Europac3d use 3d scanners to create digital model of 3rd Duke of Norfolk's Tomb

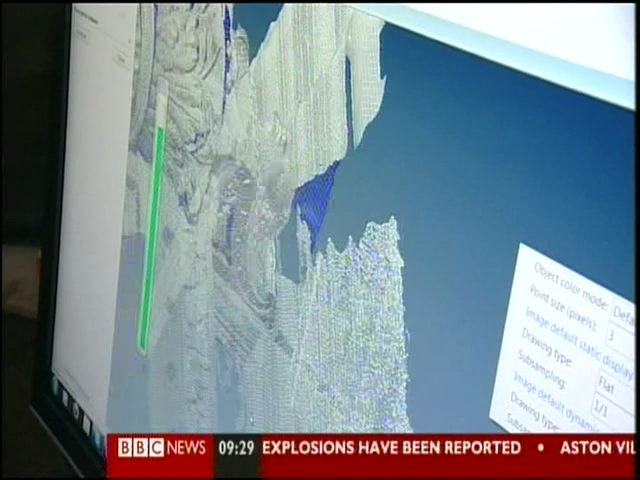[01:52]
will be used to pick out different types of stone and faint traces of paint.